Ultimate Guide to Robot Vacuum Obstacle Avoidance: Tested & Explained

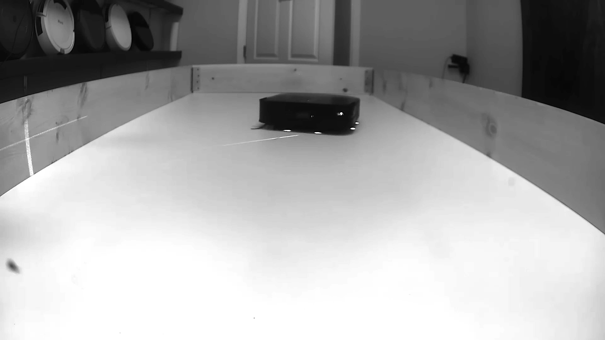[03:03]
These are focused beams of IR light that cross in front of the robot and trigger the robot to stop and avoid the obstacle in the light's path.